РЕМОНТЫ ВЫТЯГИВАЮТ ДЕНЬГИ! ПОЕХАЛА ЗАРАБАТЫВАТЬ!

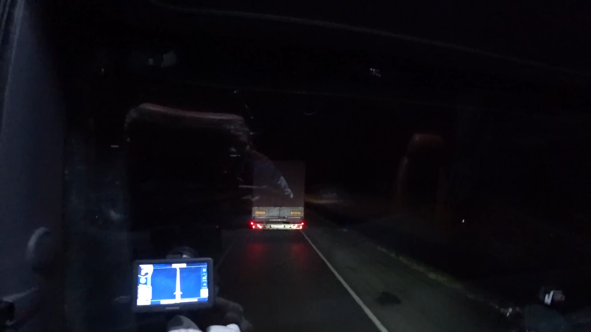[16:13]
Совсем по чуть-чуть. Ну и, собственно говоря, нет никакой аварии. Просто реверс. Такой вот реверс неудачный. Да? Да, и вся пробка стояла только из-за этого.